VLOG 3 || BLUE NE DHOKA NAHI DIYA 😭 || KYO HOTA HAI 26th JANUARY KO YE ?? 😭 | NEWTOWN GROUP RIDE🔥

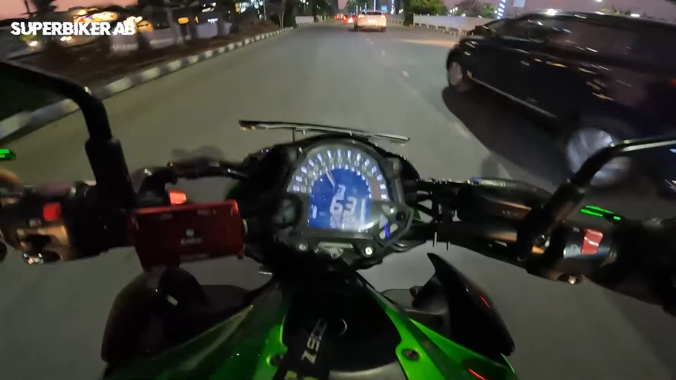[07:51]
आ रहा है हमारा और एक फेवरेट टनल, इस पे हम लोग सबको पागल कर देते हैं
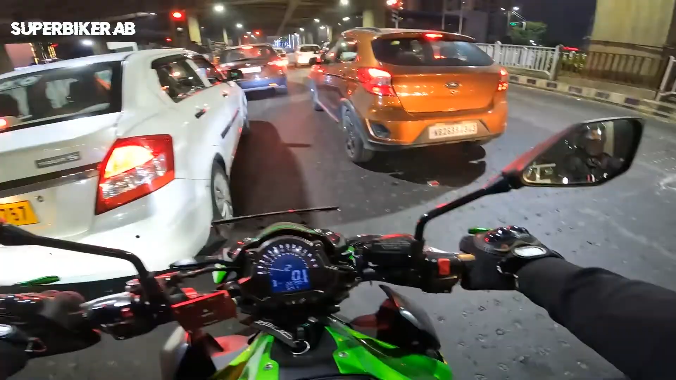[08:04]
भाई। गुड वन भाई, हम लोग जो करते हैं ना भाई फ्रेश लग रहा है। दिस इज व्हाट यू नीड एट टाइम्स, अ ग्रुप ऑफ गाइस विद बाइक्स, यू नो, and they have a passion for bikes and they have the passion for riding. Yehi main hai boss, yehi main hai. These are the things, these are the memories which will stay forever.
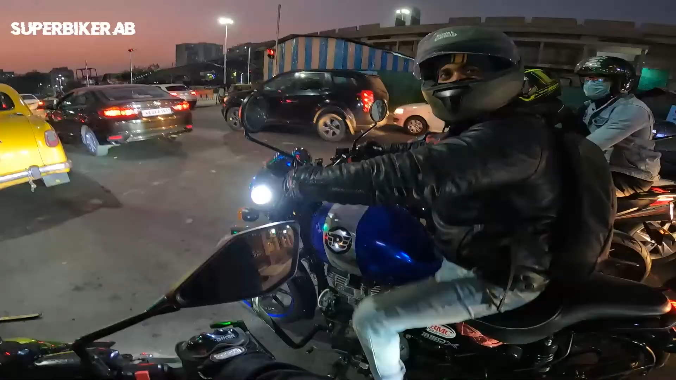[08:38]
Chalo chalo, aur itna beautiful lag raha hai, dekho Marriott Bengal,
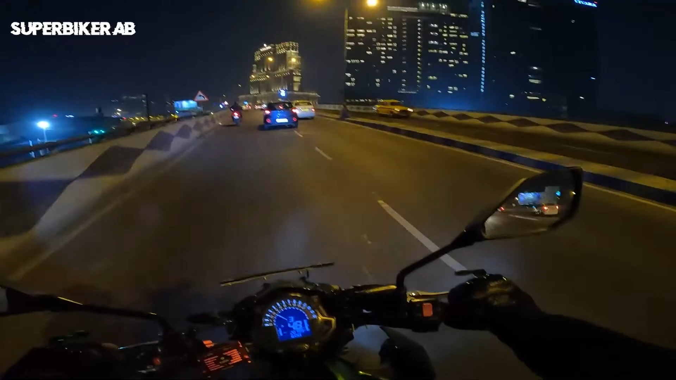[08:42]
just ek dusre ke bagal bagal, it's a beautiful view. पाइप बंद हो गया, बंद है जी।